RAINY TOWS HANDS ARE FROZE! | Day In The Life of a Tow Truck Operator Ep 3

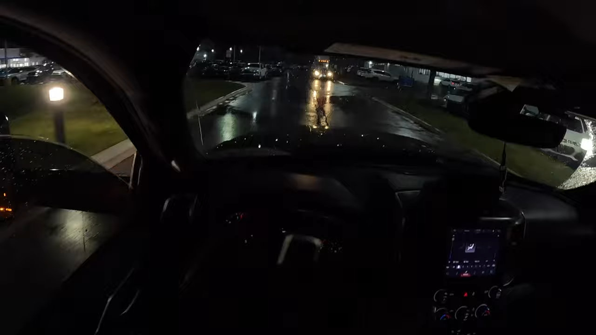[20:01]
this one's only going one mile and 30 seconds later we arrive to the chevy dealership let's go see where they would like this one all right let's